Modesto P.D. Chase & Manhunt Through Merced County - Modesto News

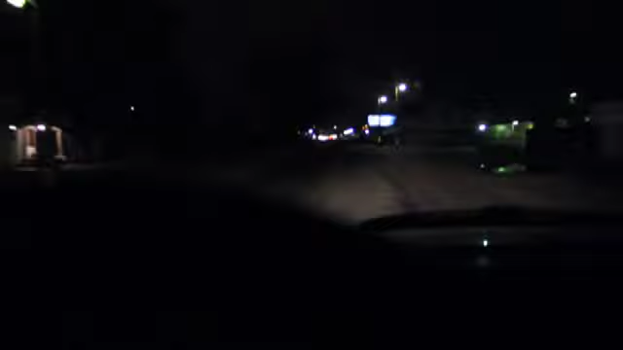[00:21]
31, you are covered. I'm in. Question authorization for PIP once conditions are met. Right here, that's affirmative. One copy, 823, set affirmative. Southbound, everyone lane, set up to Taylor, 100 miles per hour. The traffic is light up a little bit.
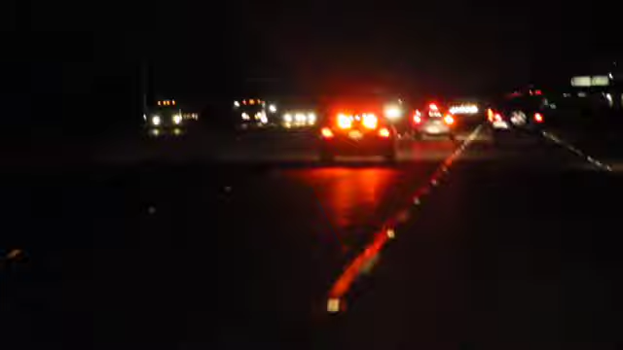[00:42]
Copy, lighter traffic, still southbound 100 miles per hour. I'm in.